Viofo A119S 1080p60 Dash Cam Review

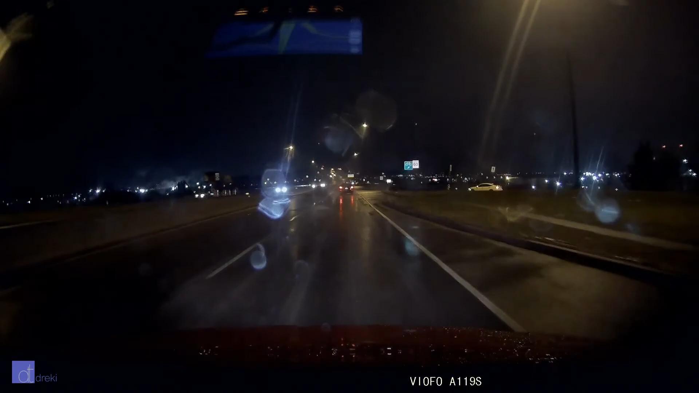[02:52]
Even though the daylight footage looked a little bit out of focus, the night footage renders a lot sharper, and holds its exposure quite well on street signs and other reflective objects that are usually difficult to read. Noticing a trend here?
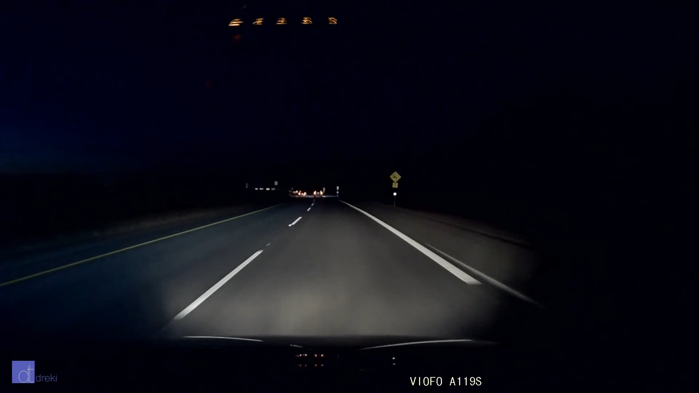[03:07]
Sure, it's not as bright as some of the other cameras I've tested, but objects are often sharper, easier to read, and there's less video noise overall, making for a better picture.